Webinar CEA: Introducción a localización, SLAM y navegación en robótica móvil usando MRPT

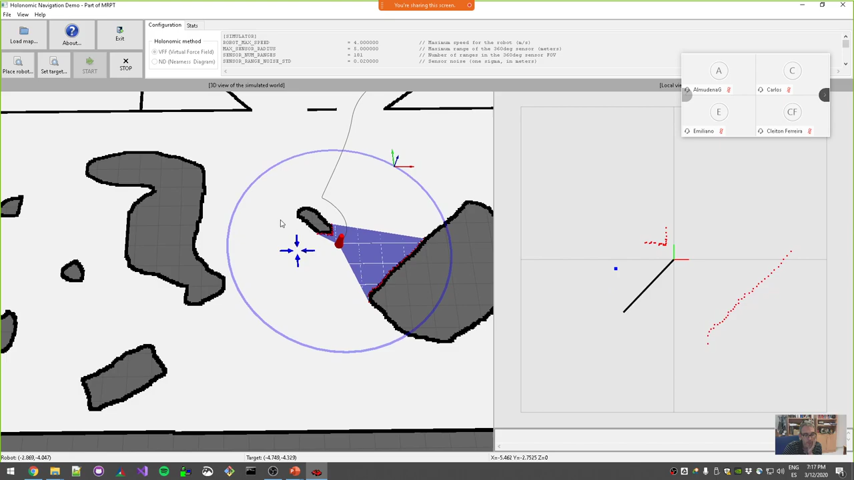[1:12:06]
¿No? Pues sobre todo porque tiene trayectorias muy suaves, pero por ejemplo, tiene mínimos locales. Si le digo, por ejemplo, ahora que vaya aquí, no sabe. Se quedaría atrapado ahí. En un mínimo local. ¿Vale? Las fuerzas de repulsión que se ve por aquí, ¿no? Pues por una parte quiere acercarse y por otro lado los obstáculos le repelen. ¿De acuerdo? Si le pongo el target por aquí, pues quizá ya salga, ¿no?
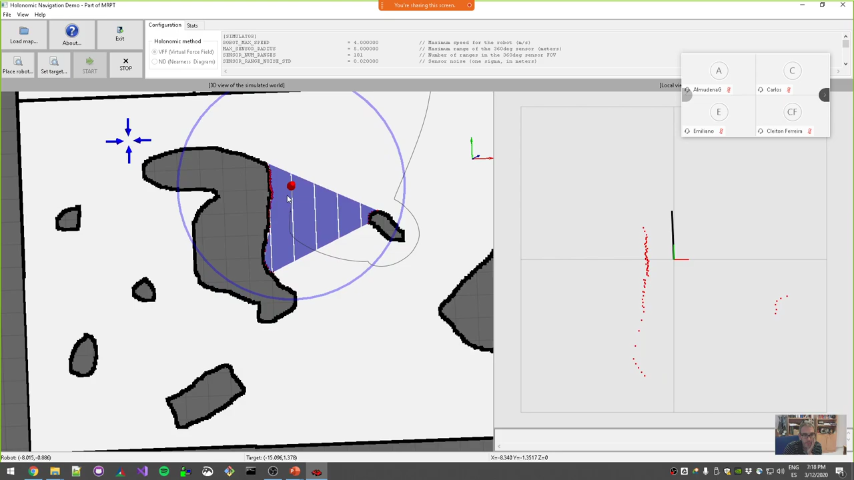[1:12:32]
Una vez que consiga salir de esta esquina ya irá más rápido. Vale.
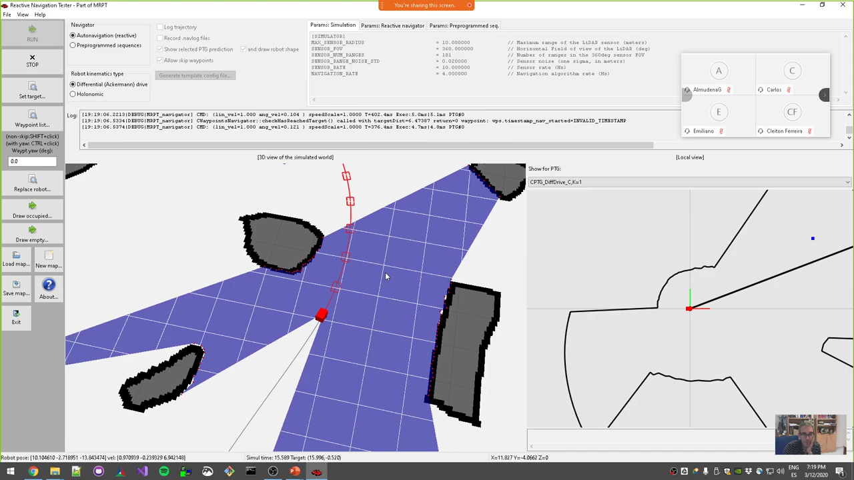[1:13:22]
Entonces va tanteando todas las opciones que se ven aquí en esta pantalla. Y va escogiendo, pues, un sistema de puntuaciones. Hay un montón de parámetros por ahí, ¿no? Para ir buscando el camino hasta donde tiene que llegar.